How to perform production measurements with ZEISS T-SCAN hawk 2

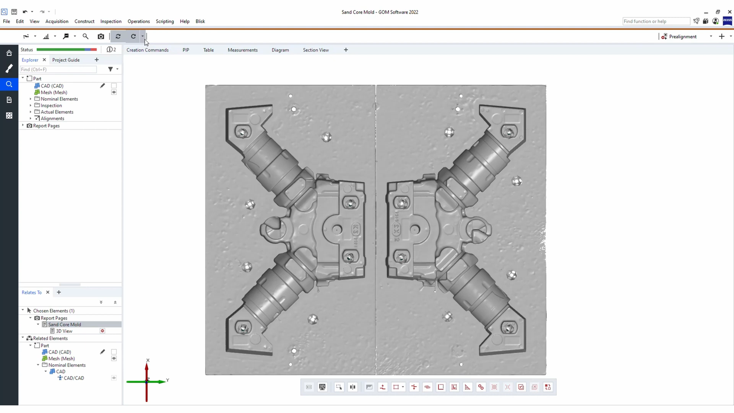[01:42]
In one second I have all my inspection results and I can see the quality of the part instantly.